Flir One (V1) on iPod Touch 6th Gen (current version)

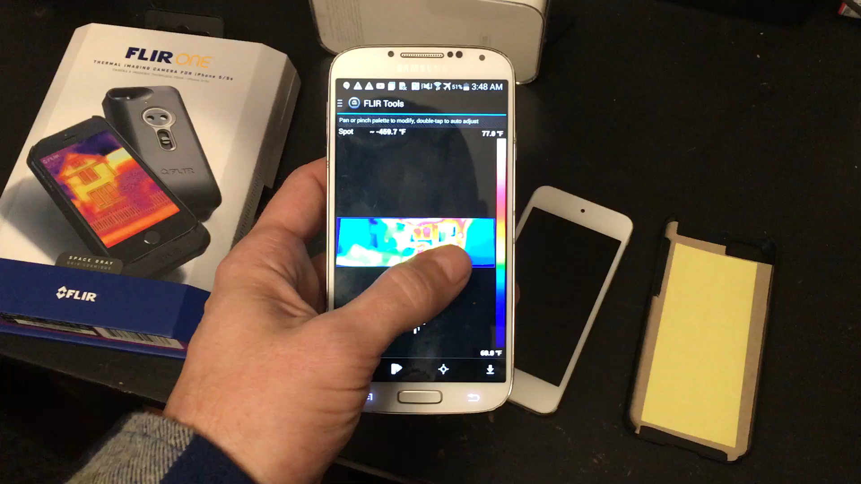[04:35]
both views but you can or you can import from
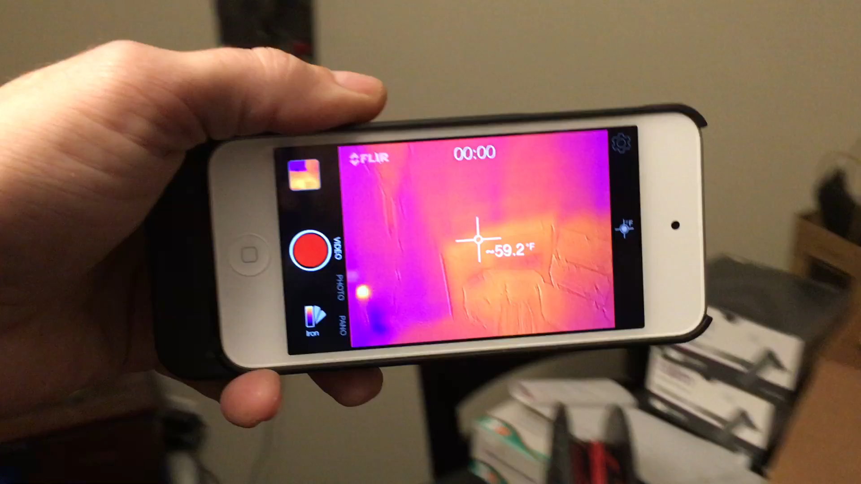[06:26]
On screen: spot 59.2°F
well down the button and there you have it you can actually see the studs in the walls
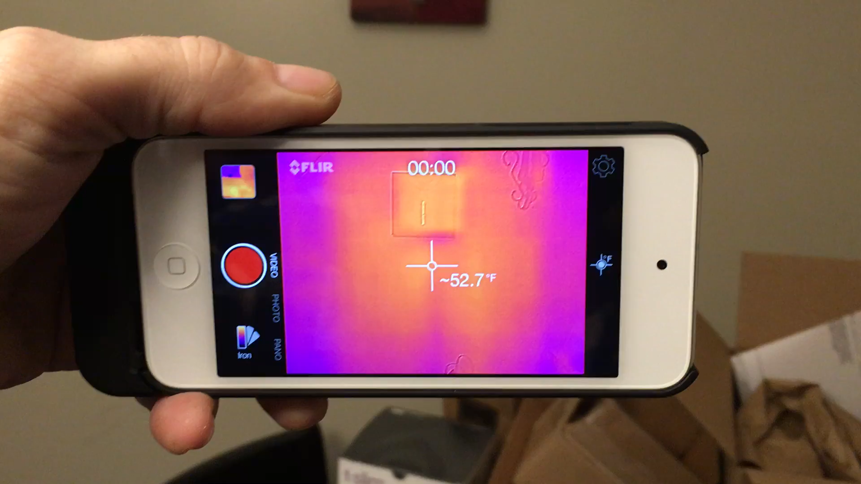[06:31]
On screen: spot 52.7°F
there works very well these the handprint very
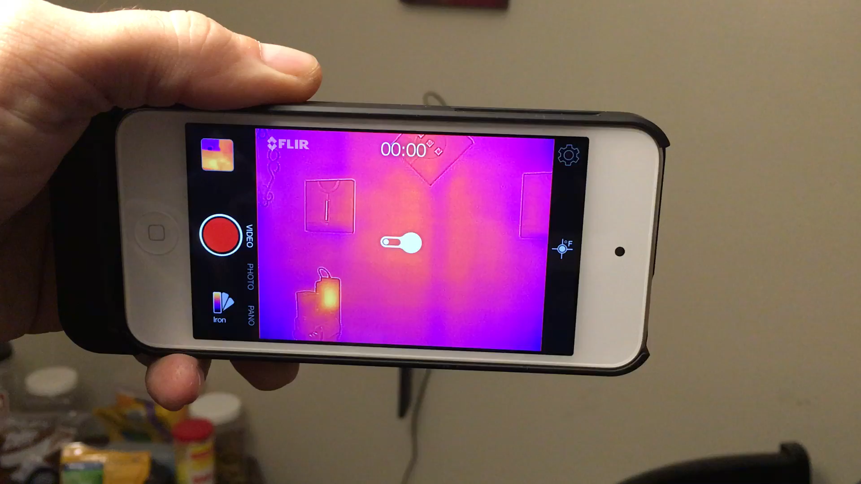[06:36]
well and of course I really should give the flare
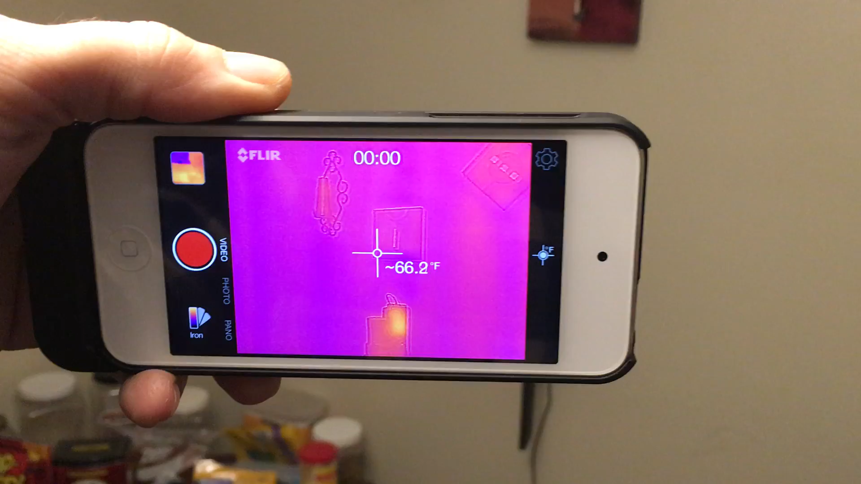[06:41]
On screen: spot 66.2°F
one version one a little bit time to warm up once it warms up with firmware 1.0.11 it really does a decent job of not prompting so often
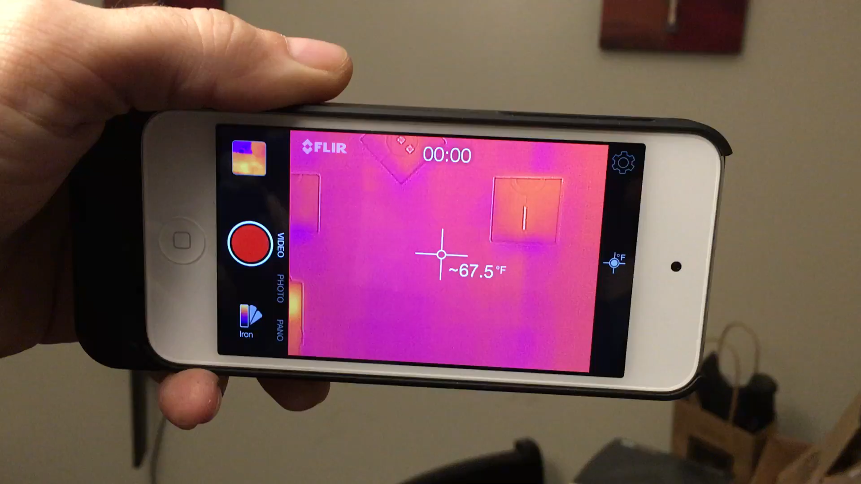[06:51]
On screen: spot 67.5°F
for recalibration but you have to give it that time to warm up I guess the sensor needs to warm up is what I pretty much see and we can lock it back down so there it is the flare one version one